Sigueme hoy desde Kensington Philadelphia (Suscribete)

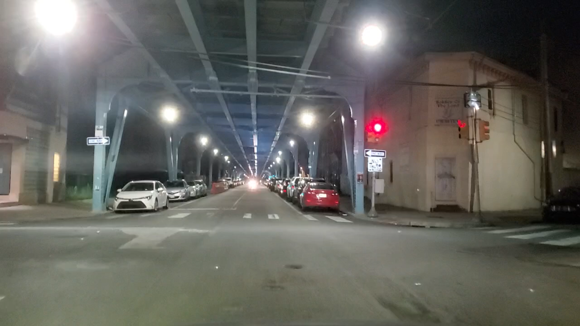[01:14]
Kensington. Una sección que fue limpiada por la ciudad la semana pasada. Observen cómo se ve el vecindario después de esta gran limpieza.